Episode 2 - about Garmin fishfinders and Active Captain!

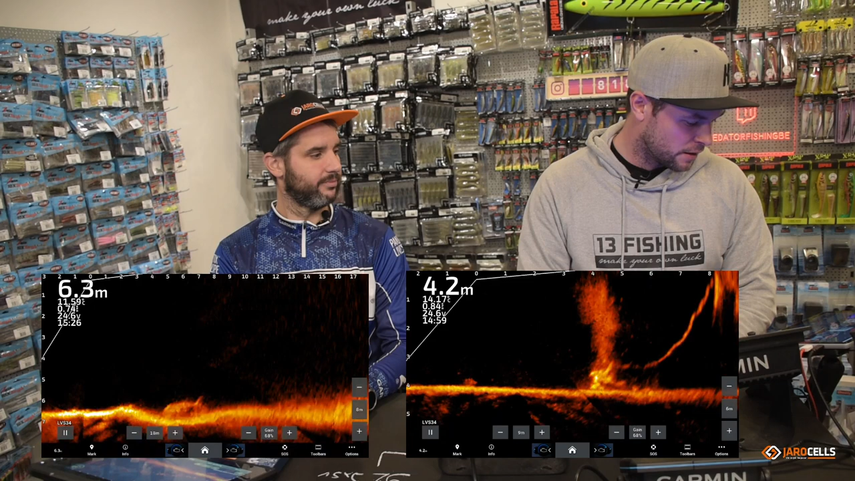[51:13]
And actually you can see this on the live scope that it's they made a convertible out of this car. I wouldn't drive it now, but yeah, that's really nice. And then on the right side, you can see actually a diver. They put some divers or a diver in the water, and then we let him do some exercises.
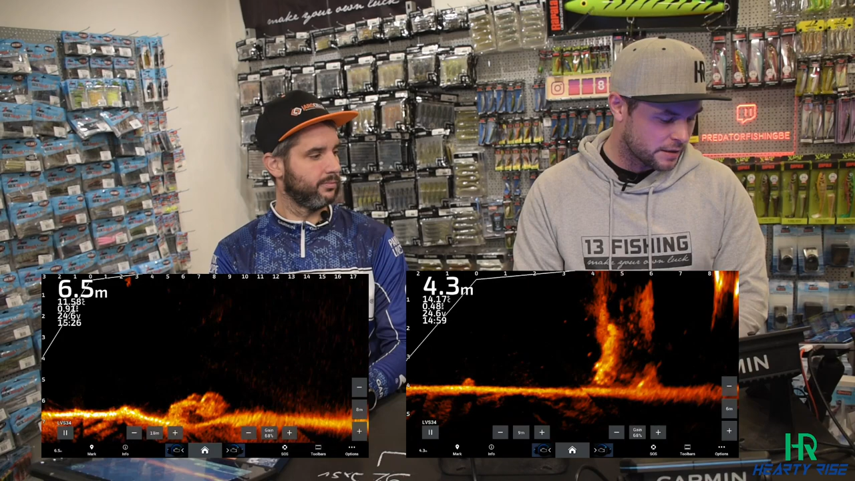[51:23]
Actually, we wanted to simulate a dead body, to find a corpse or something, but actually the diver gave a bit away his location with all the bubbles,
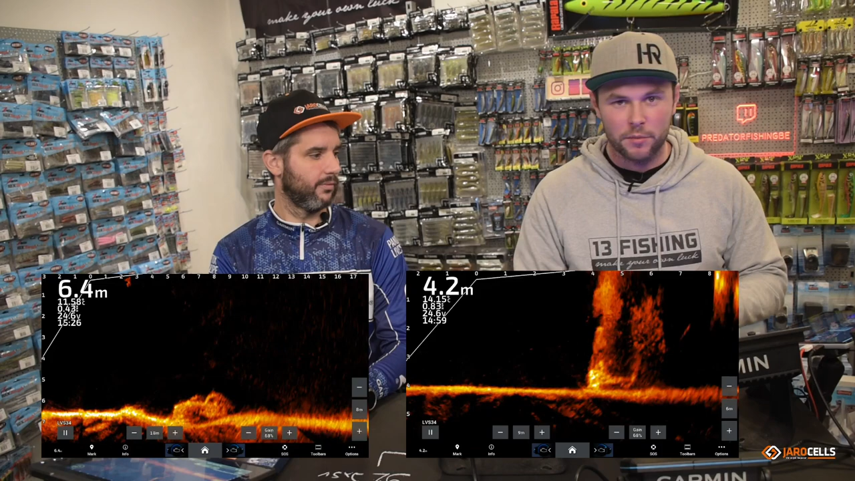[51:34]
and the live scope gives a hard reflection on this.
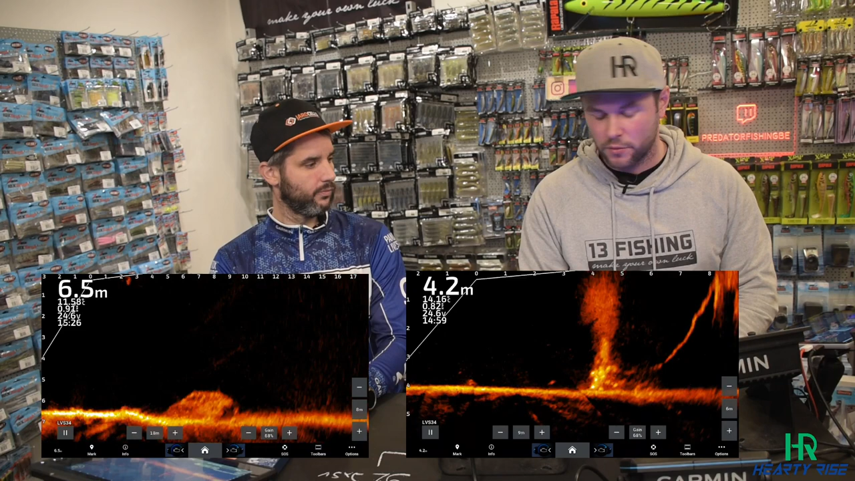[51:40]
So this was very cool to do, very nice, I think, demonstration.
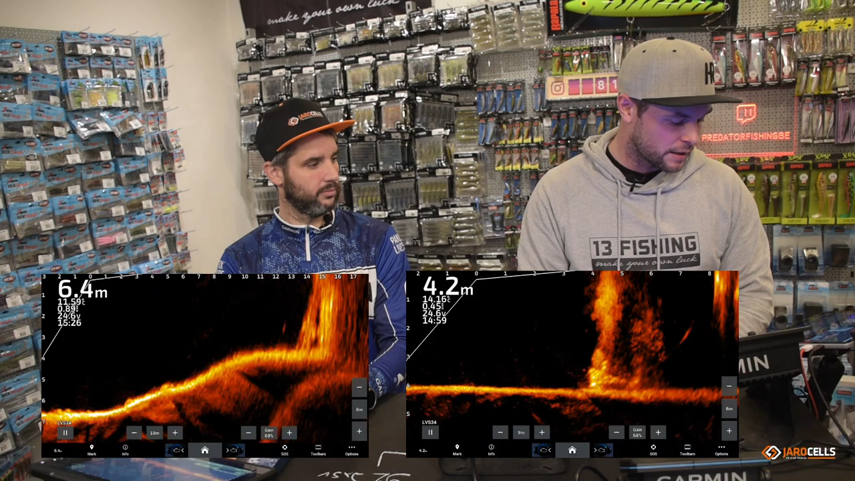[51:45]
They really liked it, but of course there the diver was maybe a giveaway. A little too easy.
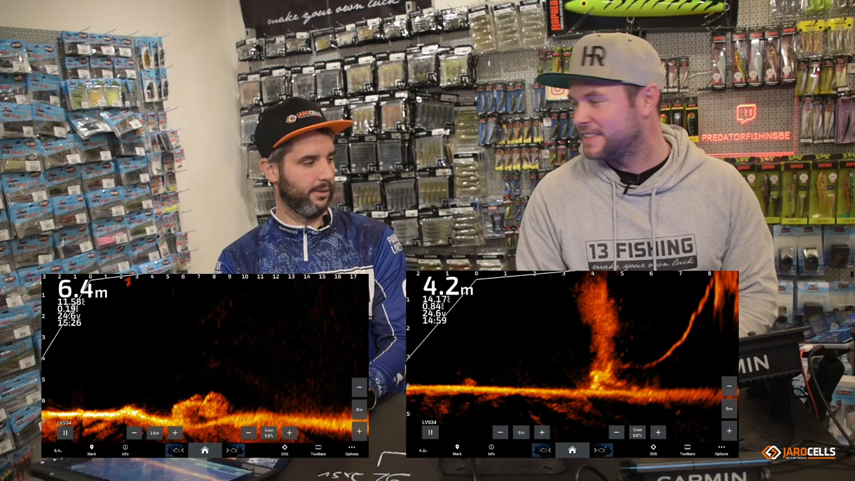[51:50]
Too easy, yeah. Indeed. Voila. So this is a bit all we wanted to show you in this episode. In this episode.
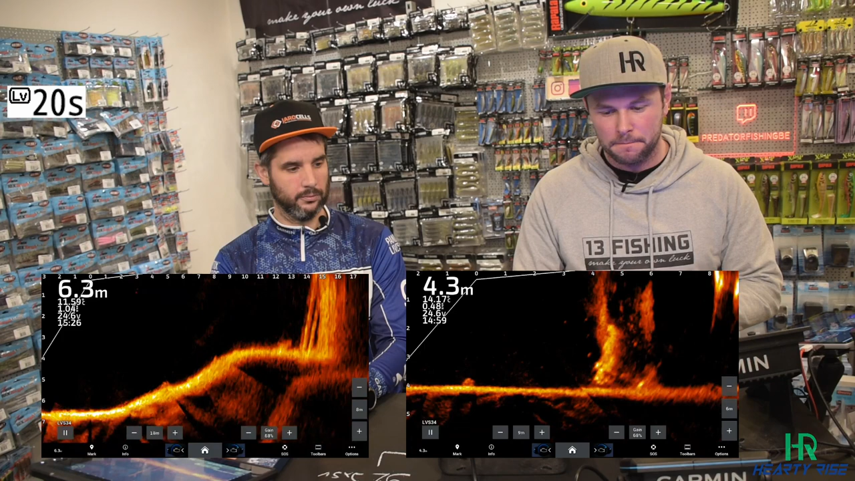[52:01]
We've talked about basic sonar stuff, the different series. We also, maybe one thing to mention, you also have the Garmin Echomap UHD2
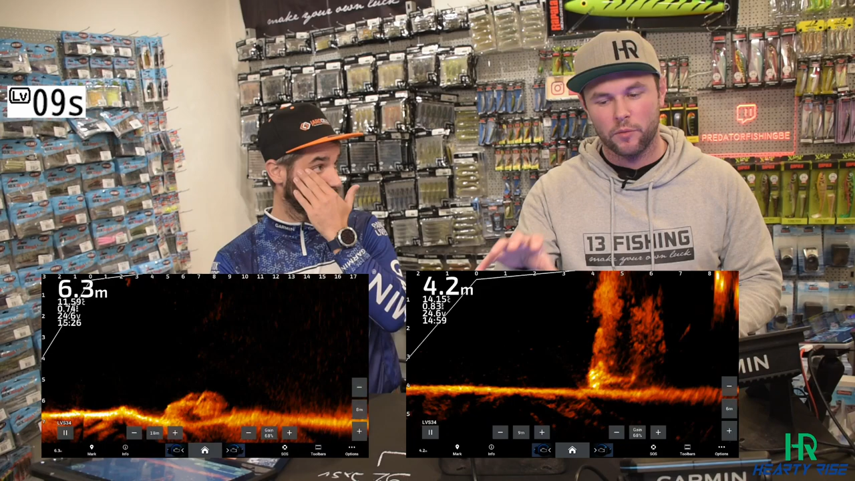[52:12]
series, which I don't have here, but indeed you have this as well.
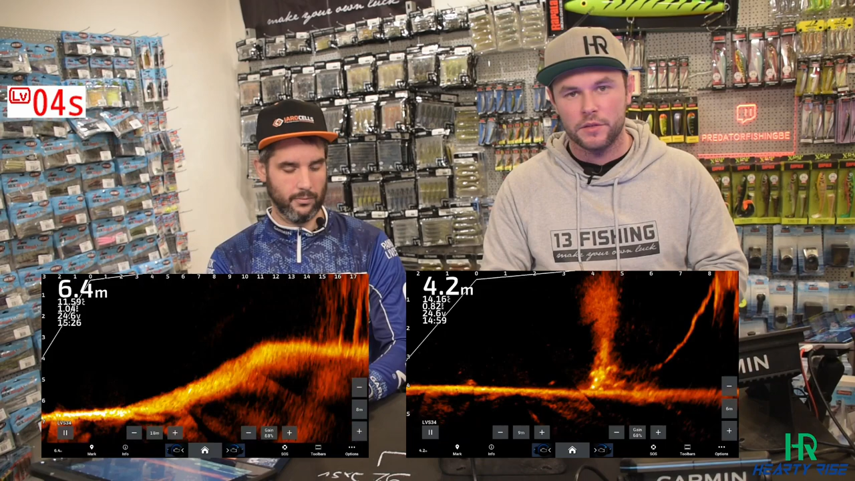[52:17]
This is, let's say, maybe...
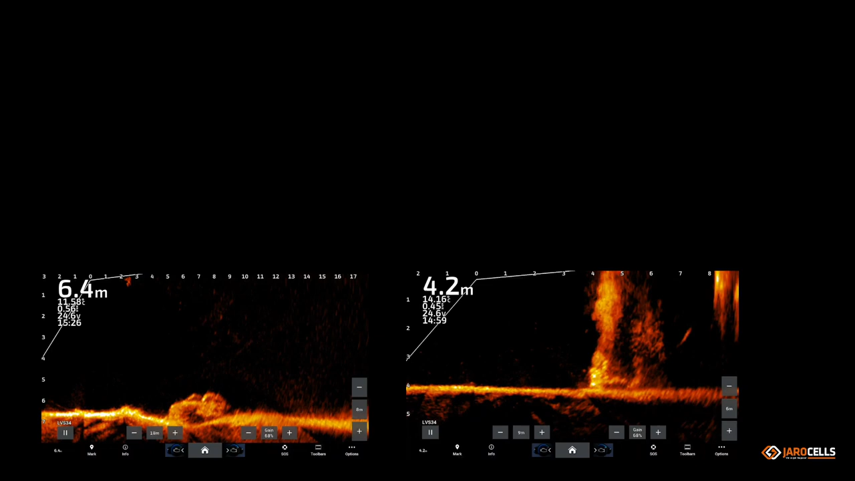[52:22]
You just lost the live view again. No problem, Peter's going to put it back on. So normally we should be back in 2 seconds.
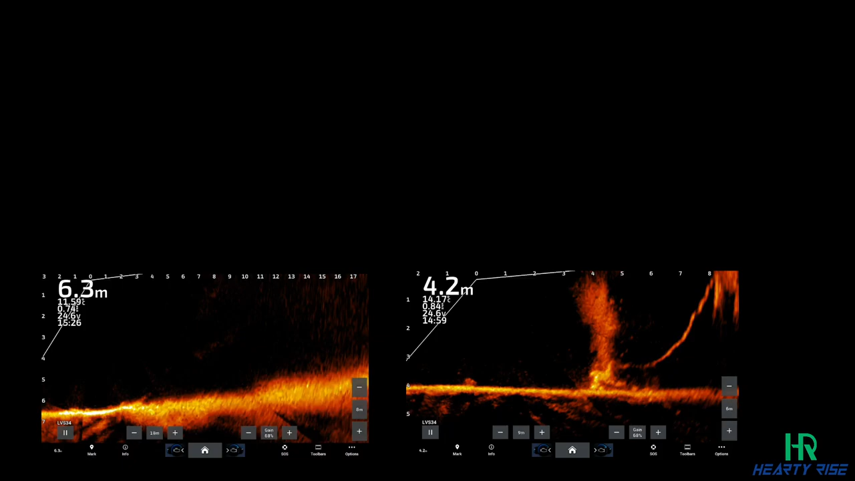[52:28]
Yes, yeah, we're back now. Yeah, so the UHD2 is you can maybe say it's a mix between the Echomap and the Striker series. The cool thing is there that you have a wireless transmission between the units. So if you only have one transducer on the boat, and even your friend both have this unit, you can see the same data,